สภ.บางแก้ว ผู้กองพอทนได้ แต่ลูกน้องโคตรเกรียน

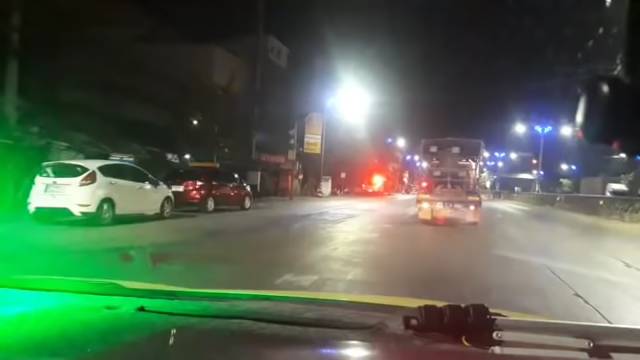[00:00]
อ่าลงสะพานข้ามบางนามาถนนกิ่งแก้วเจออีกจุดครับท่านที่มองเห็นไกลๆน่าจะเป็นหมวกทอง
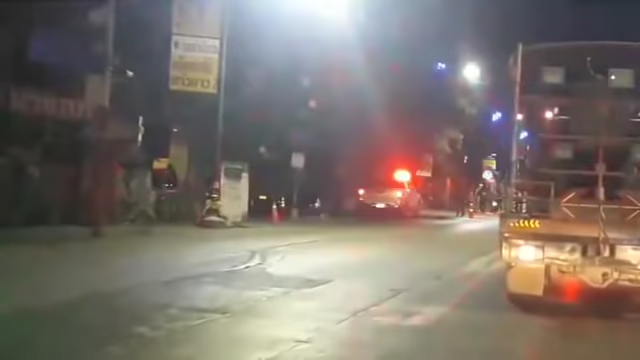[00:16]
ยังไม่ได้ใส่หัวข้อมาดูกันไปก่อนได้ไหมยังไม่ได้ใส่หัวข้อครับ
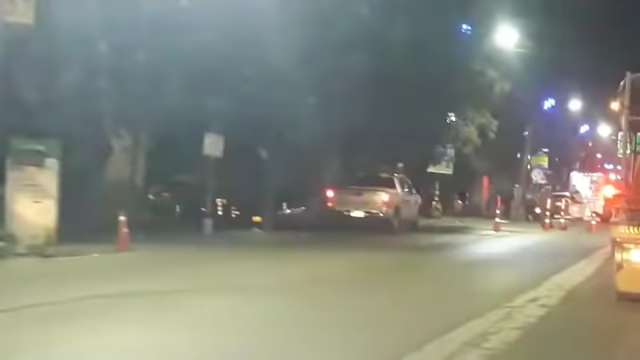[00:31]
เป็นด่านหมวกทองดูป้ายเขานะครับดูป้ายเขาดูป้ายเขา
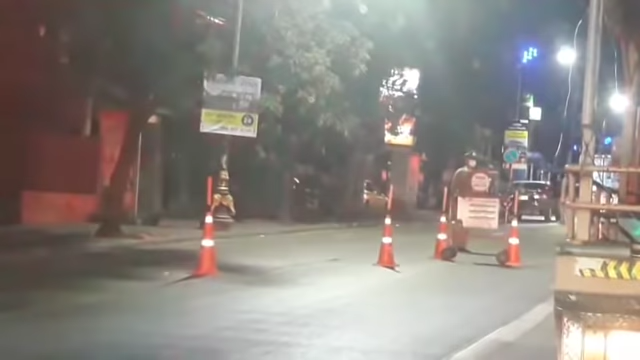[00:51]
เนี่ยป้ายมีอยู่แค่นั้นนะครับใช่ไหม